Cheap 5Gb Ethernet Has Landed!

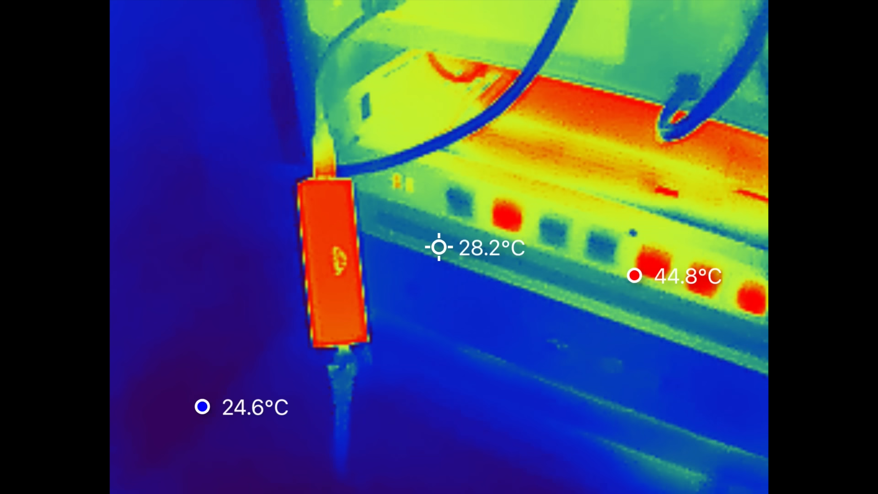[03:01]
On screen: spot 28.2°C, max 44.8°C, min 24.6°C
But the thermals were really good. Unlike my 10 gig adapters that'll pretty much burn your skin when you touch them, this thing only got up to about 38 degrees Celsius, or 100 degrees Fahrenheit.